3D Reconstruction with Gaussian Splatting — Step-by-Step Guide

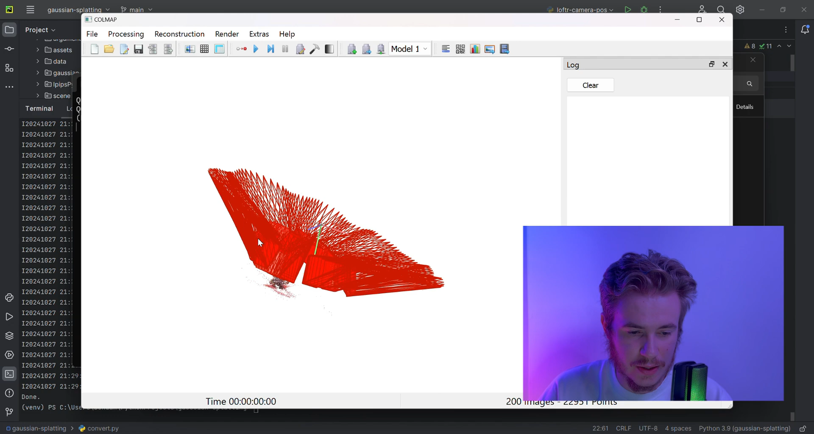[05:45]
see okay i will make it smaller
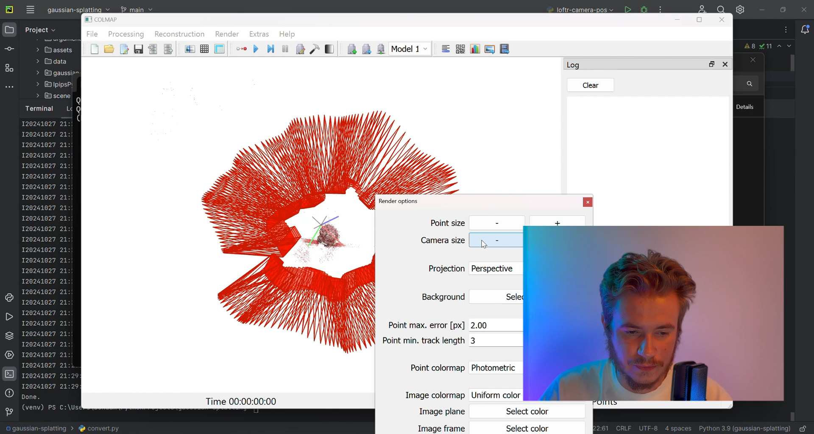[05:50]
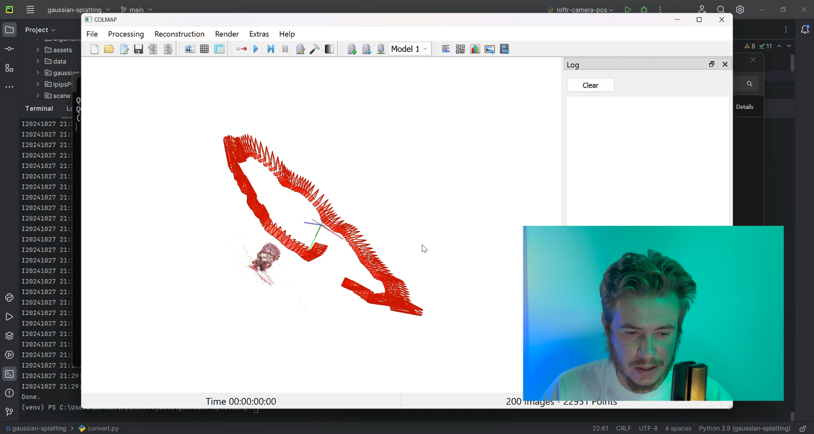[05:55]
here is a tractor of my moving and we have a figure in the center based on the our key
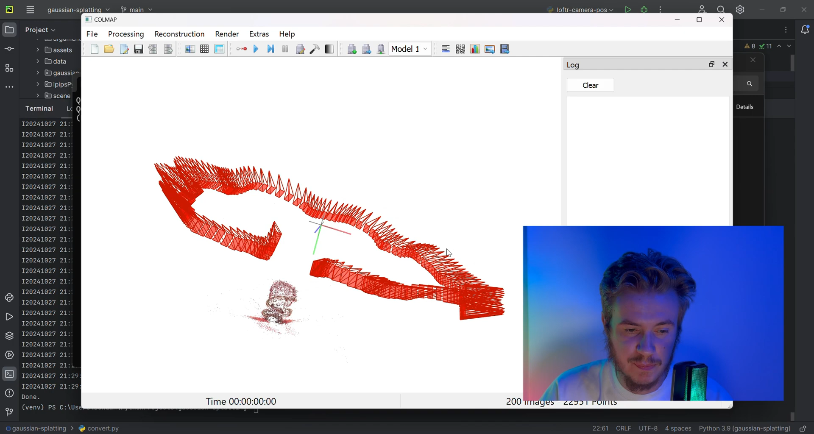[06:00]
points so you see it's already quite accurate but we will go
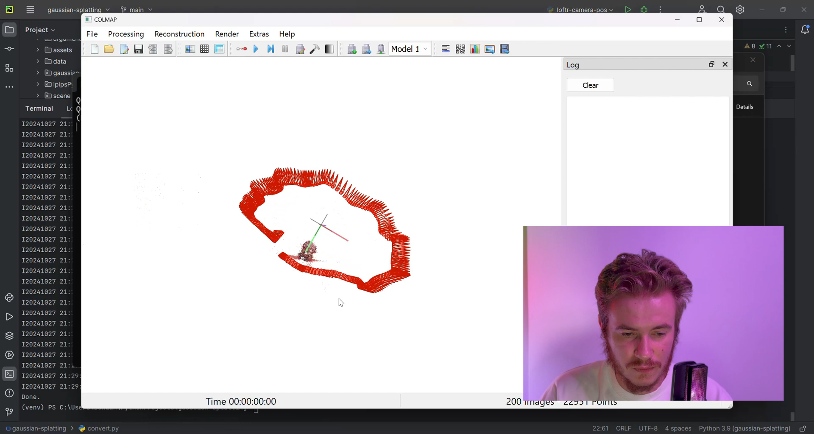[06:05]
to create a real gaussian splat in reconstruction so let's come back to the our main folder
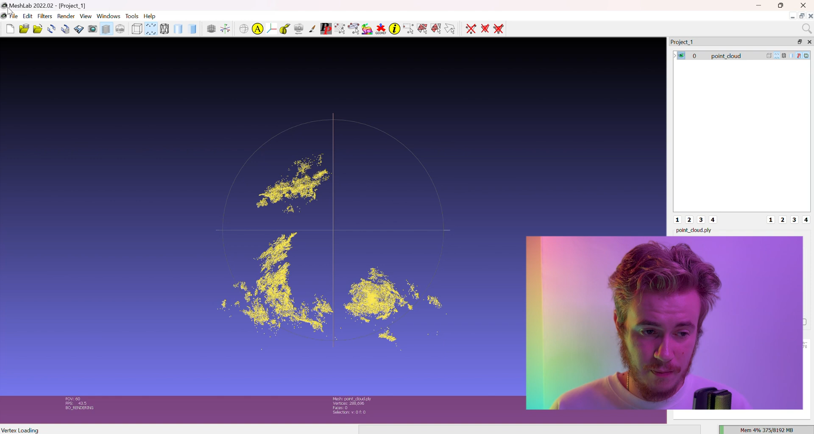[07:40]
lab and here we have all the points here is nearly
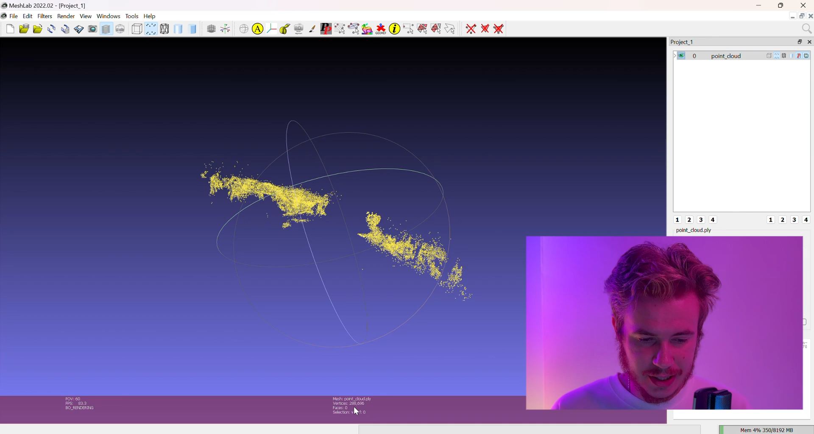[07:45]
three hundred thousand points it's quite messy but in if
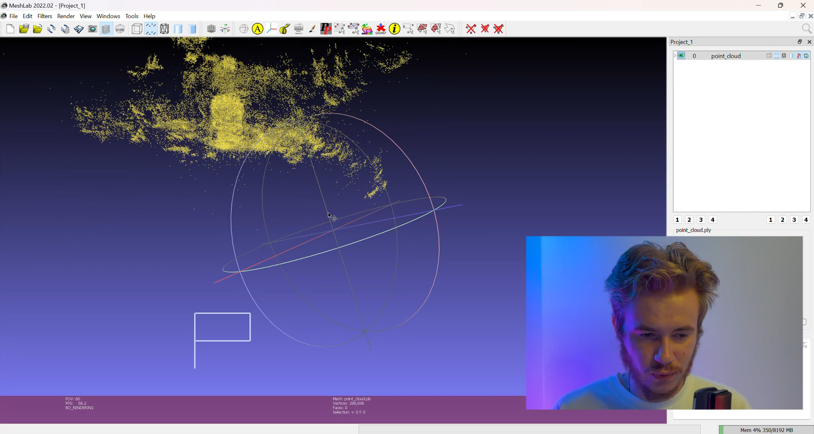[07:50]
we like zoom a little bit we will see something like a figure inside
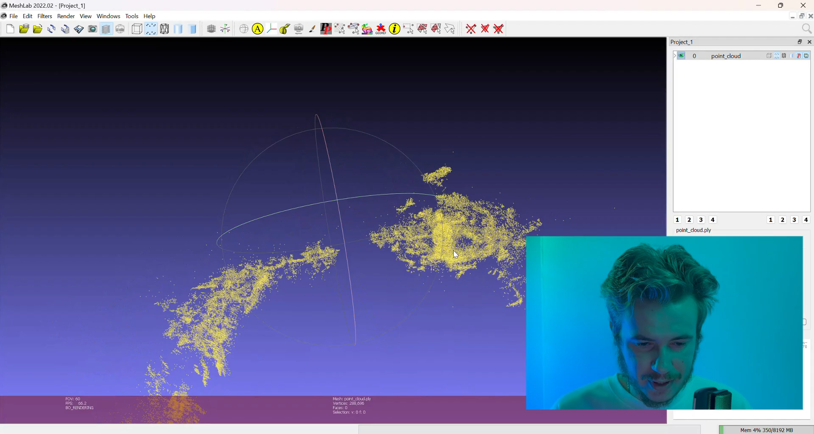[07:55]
here's a very slight contour but this is
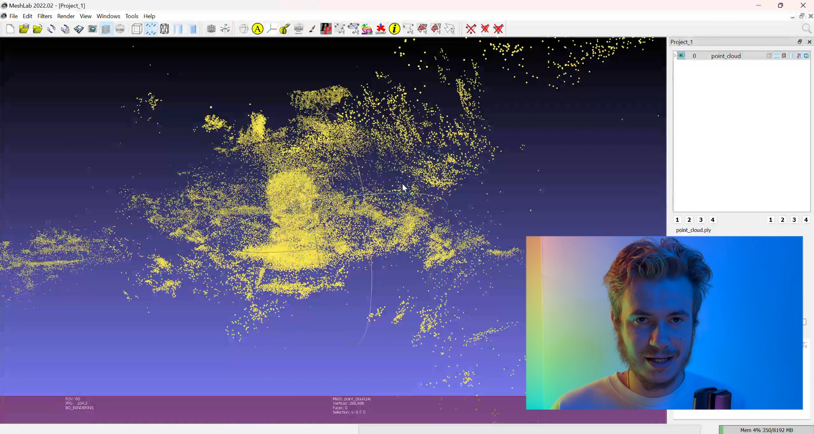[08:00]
only points but remember i say that is gaussians is not not only points it's also a descriptor of the colors and distribution of the color in the
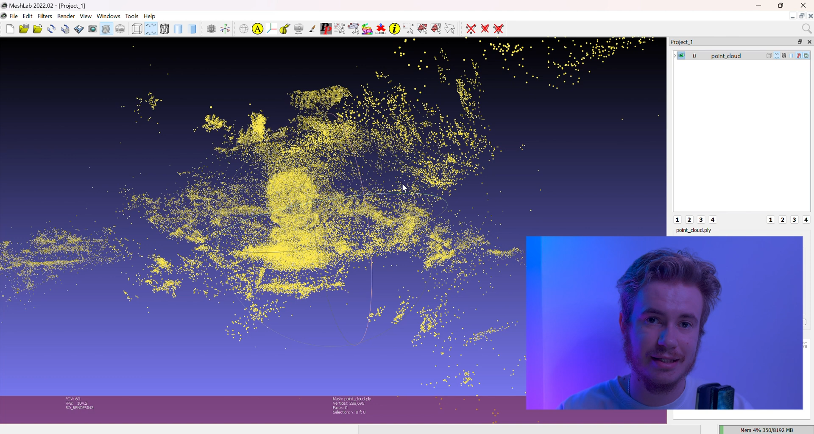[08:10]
space so we need something to visualize it and i would like to recommend you uh one website it's a super splite it's a
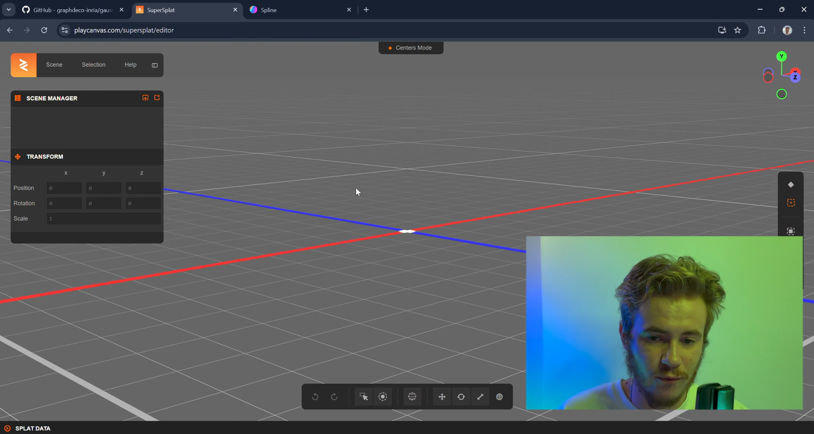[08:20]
free website to visualize gaussians plotting and here it is you just need to put this thing and then open and find your
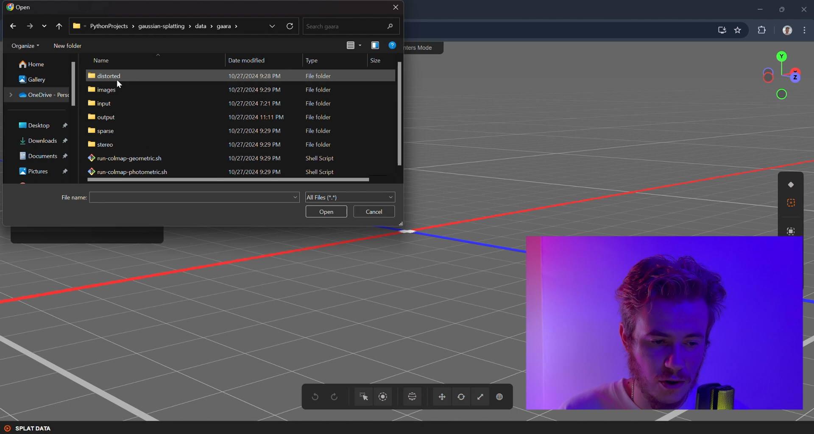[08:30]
pli file after all iterations so let's open it it's here and when we open we see all the points but
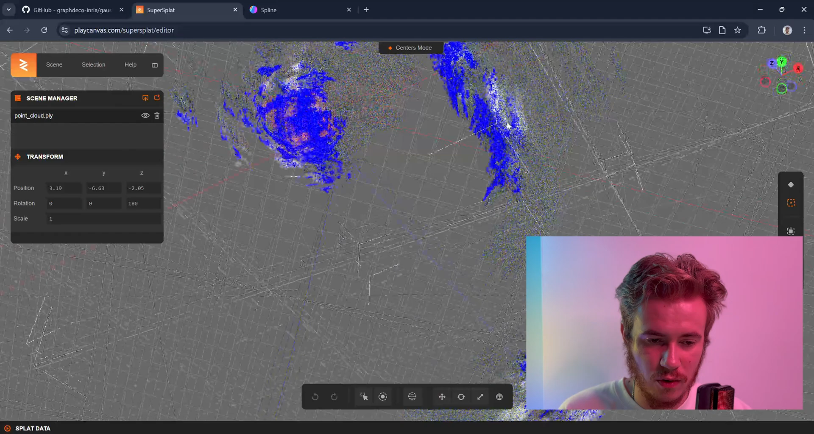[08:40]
also with the uh not only the points but also a color distribution so here in the
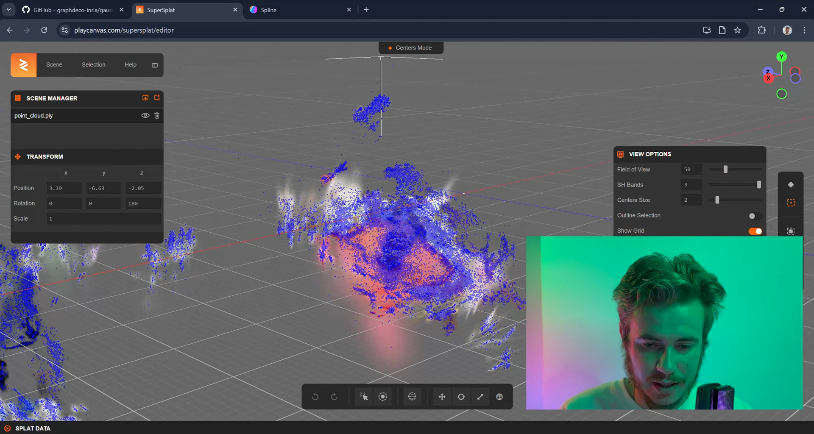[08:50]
parameter we could move the size of the points and if we move it to the zero our
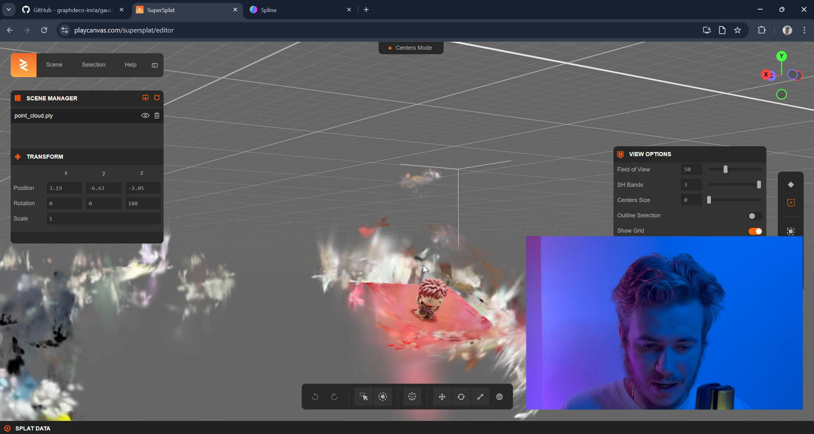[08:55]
figure appear here and the good thing here is that
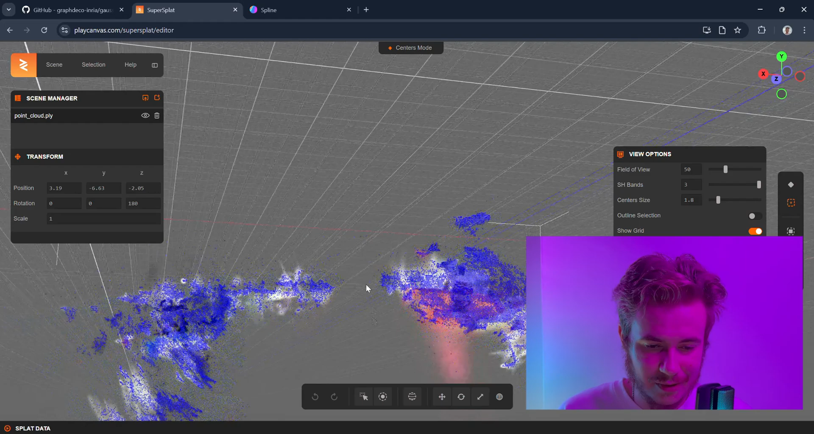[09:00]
we could all not only visualize but also a little bit to edit so
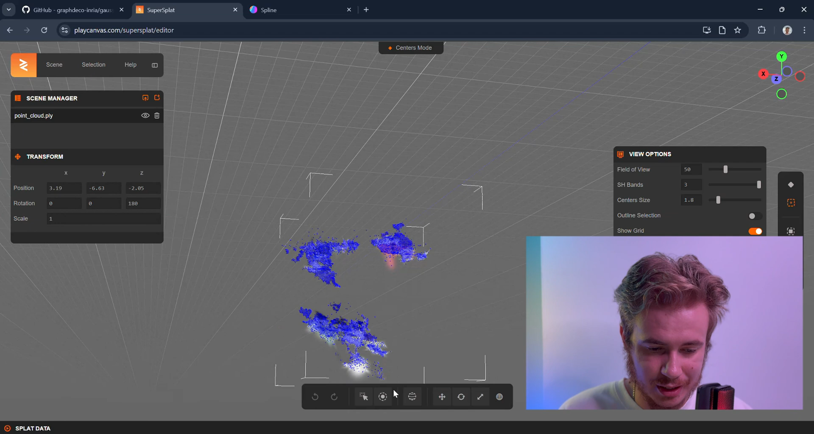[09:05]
i would like to remove all these noisy parts for example like with this big
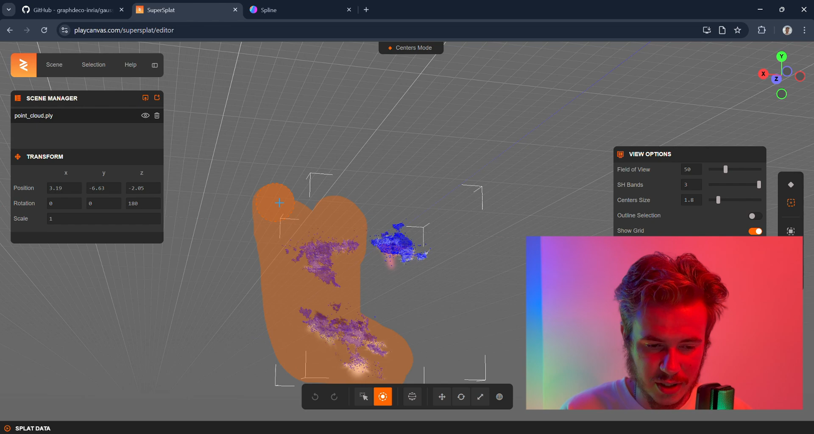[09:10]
brush just to delete them then i'm going to crop it a little bit and also remove all this part
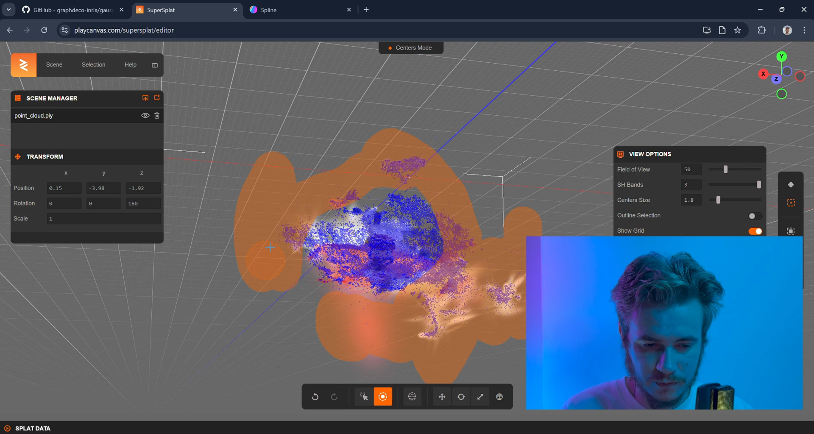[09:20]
okay i removed almost all noisy points there is some of them but
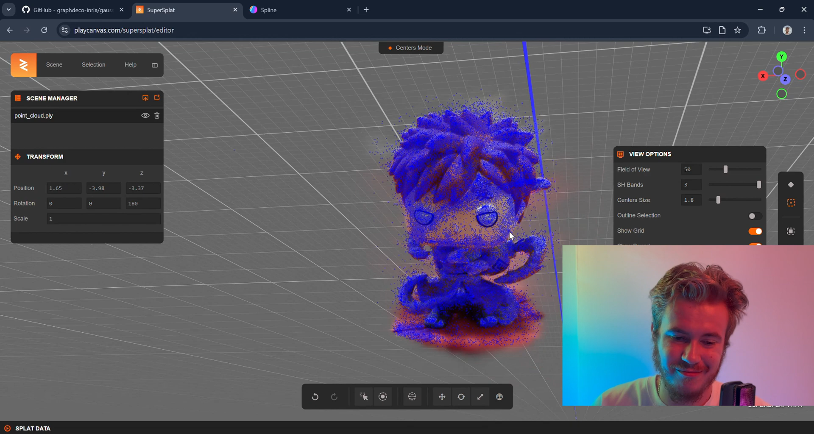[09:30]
it's not a problem if like with more time i could remove all of them and now if we remove the points we can see a very very detailed
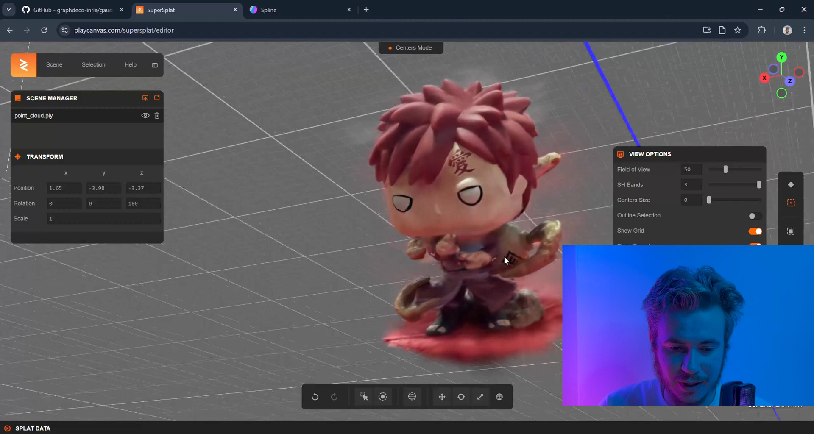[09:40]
reconstruction of the toy with some blurry points but yeah if we work like harder and remove uh like these points and or
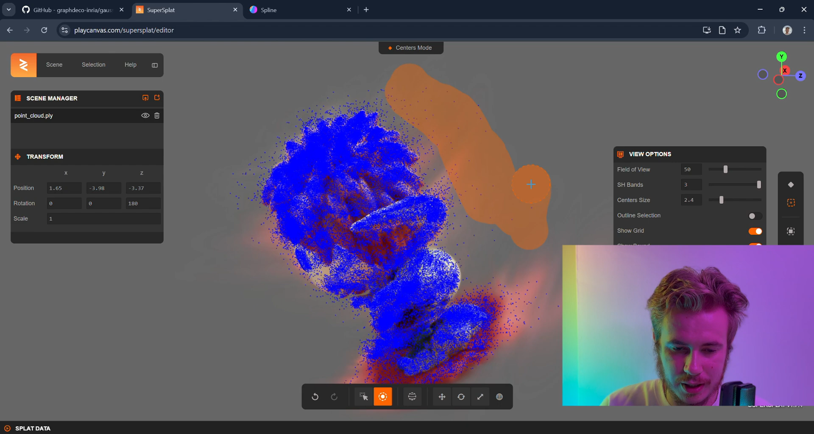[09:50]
yeah like here it will be better yeah obviously but it's already like super detailed